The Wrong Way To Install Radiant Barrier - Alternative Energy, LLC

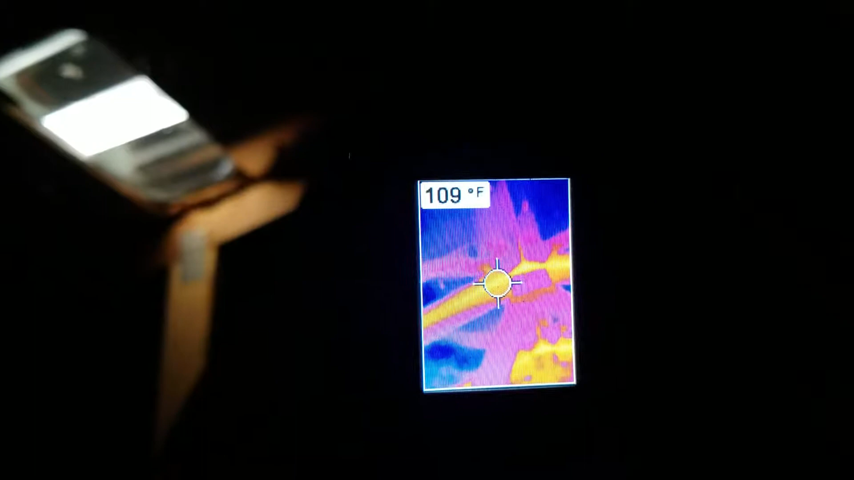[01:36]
On screen: spot 109°F
coming into this attic. Okay, so this really is, is, is cooking this attic. And you can here, let me trigger it up for you.